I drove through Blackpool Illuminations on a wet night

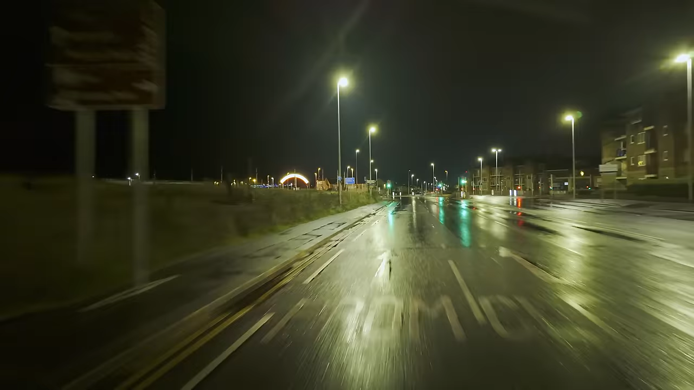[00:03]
welcome to another video walk on the wild side this is a special video this one it's a sunday evening and it's a bit wet so what i thought i'd do is i'd take you on a drive through the blackpool illuminations we're starting here at stargate and we're just about to go under the arch there you go welcome
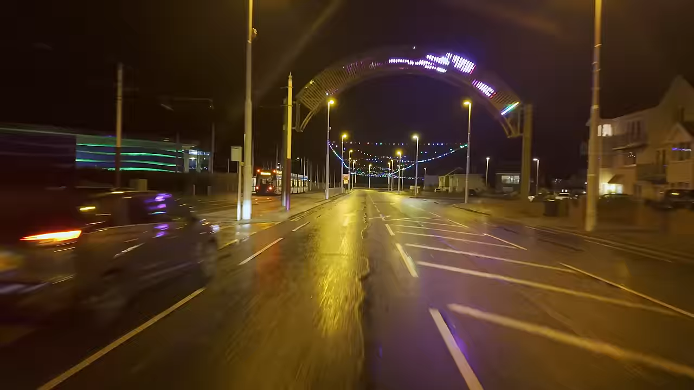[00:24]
to the blackpool illuminations and i'm hoping that it's going to be fairly quiet i think the rain will have probably put quite a few people off
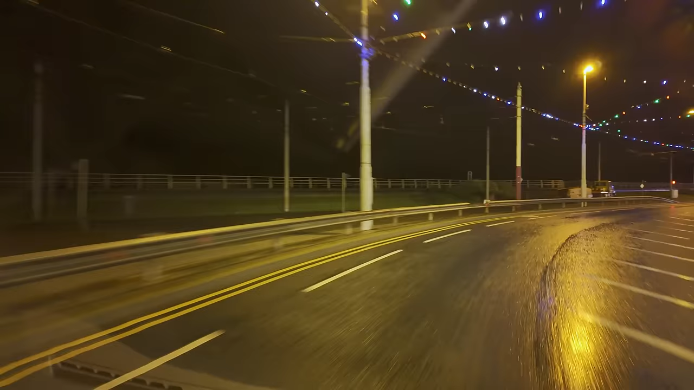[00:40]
coming to blackpool this evening but it shouldn't do because you know the rain actually helps the illuminations if you ask me because you get those amazing reflections just look at those reflections now so we're starting off where most people do at the south and i'm going to head all the way up to red bank road so i'll try and talk you along the way we're just coming up to the mirror ball we're just going past some posh flats called coastal point
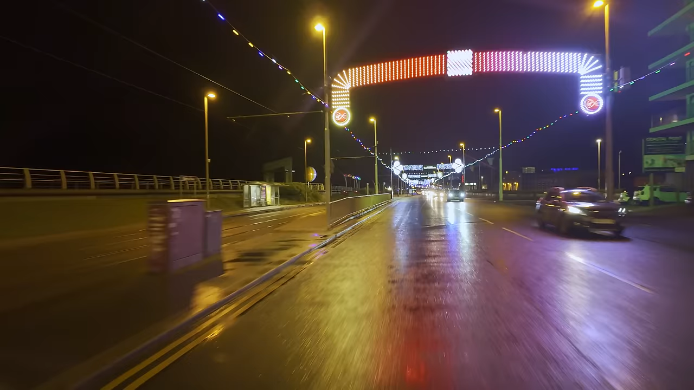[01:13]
you might be able to see the mirror ball there on the left hand side there you go the famous blackpool mirror ball the largest mirror ball in the world and that's just stop is it the solaris center so we're making our way north through the blackpool illuminations we've got the hampton by hilton on the right hand side the big hotel this is a donation point i'm not going to be donating anything
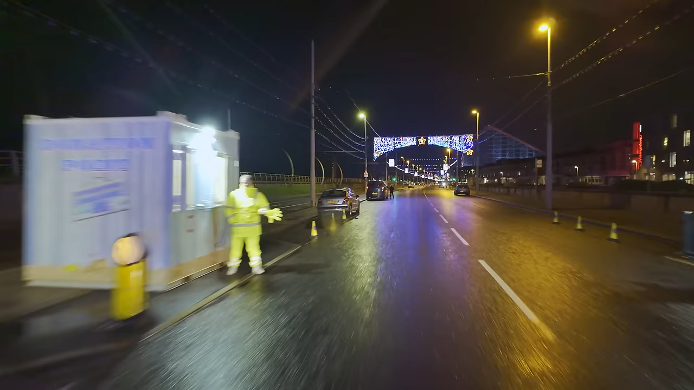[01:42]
because i pay enough council tax but you can if you want and i know a lot of people i've had a few people say what a
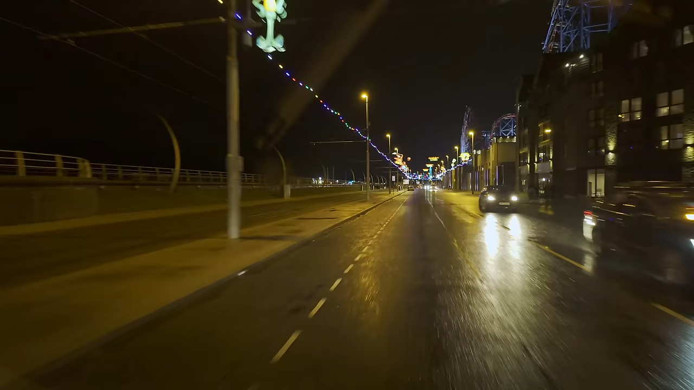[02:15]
it's a very very swanky hotel but so we're making our way through the blackpool illuminations we're going past the pleasure beach we're about to go past watson's road where the tunnel is this is where on the right hand side here the car park there on the left there where you can go across the tram tracks so
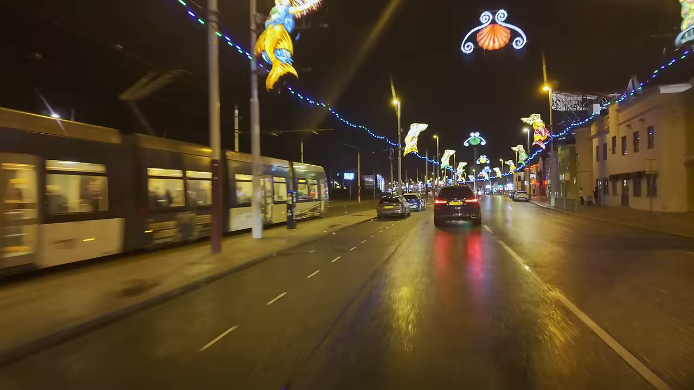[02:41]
we're now just going past ocean boulevard we've got a tram there we're almost at the loop where the the heritage trams and the illuminated trams turn around there on the left hand side that colorful display there is called
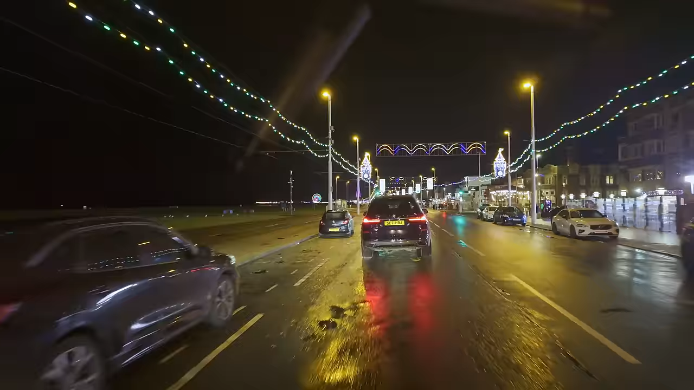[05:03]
that's a mcdonald's on the right hand side there i'll tell you what i don't think they know where they're going oh don't you just hate that just pull in don't bother indicating that's all right yeah we're just going past waterloo road just down there is not a rihanna's the best ice creams in blackpool
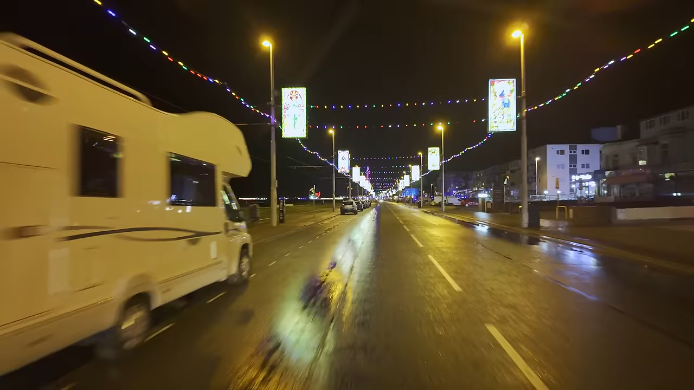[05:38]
camper van there you get a few camper vans on the promenade you can camp along here from i think it's um eight o'clock in
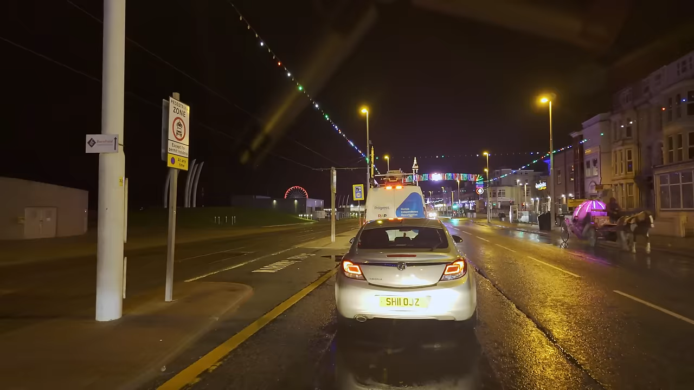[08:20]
oh i couldn't quite get the number hang on what's the number i think that was the that was the fish and chip tram that me and the map master went on
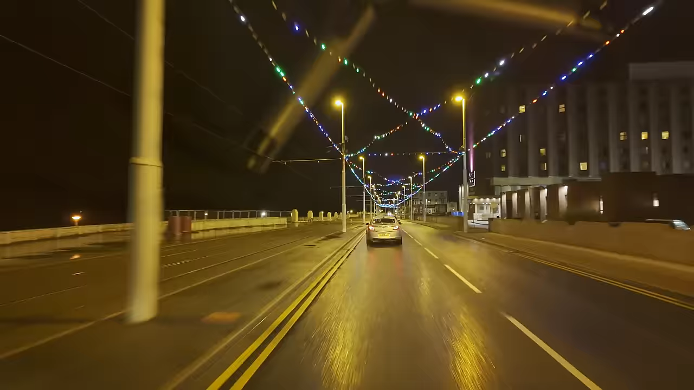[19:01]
that's the grand hotel on the right hand side started us to pembroke then it became the was it the stackis and then the hilton it had a nightclub called springs yeah now it's the ground we're just going next door to that was the derby baths of course the derby baths was demolished before was it before i know it was after they built the
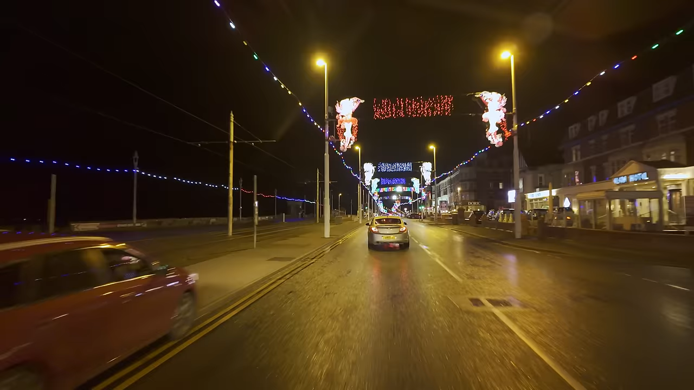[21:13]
now on the point where we get the tableaus just on the right hand side uncle tom's cabin it's now mark kelly's showboat that's the dorick and the sheraton hotel
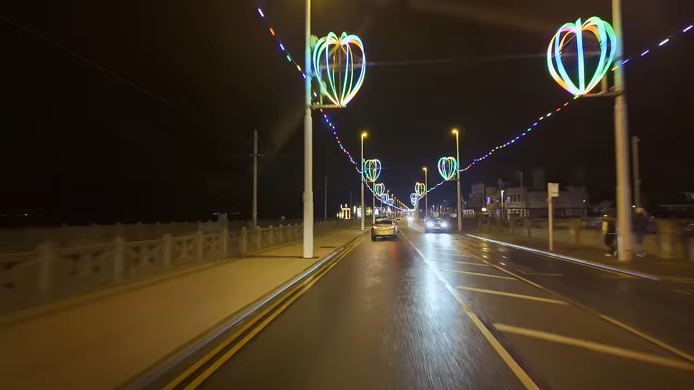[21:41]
so we're now making our way down the final stretch we've got the tableau section now on the left hand side it's kind of interactive you can walk around it i did a live stream from there a few weeks ago if you want to check it out probably get a better view than you do here
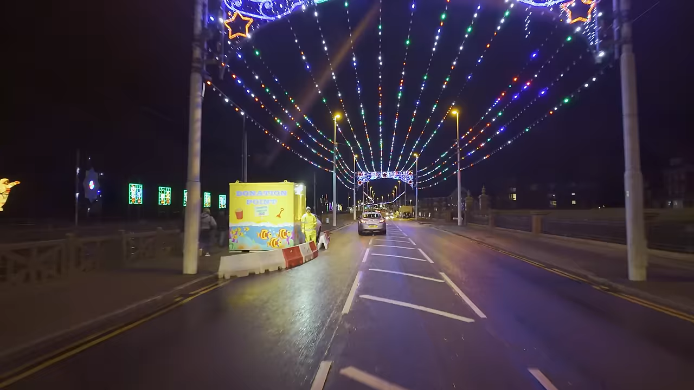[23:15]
as we head past the miners home the miners convalescent home on the right hand side i wonder how much to get from the donations i didn't see anybody stop the haunted hotel on the left hand side that's a good one the haunted hotel well we're getting close to the end now folks and uh that was a drive through the blackbird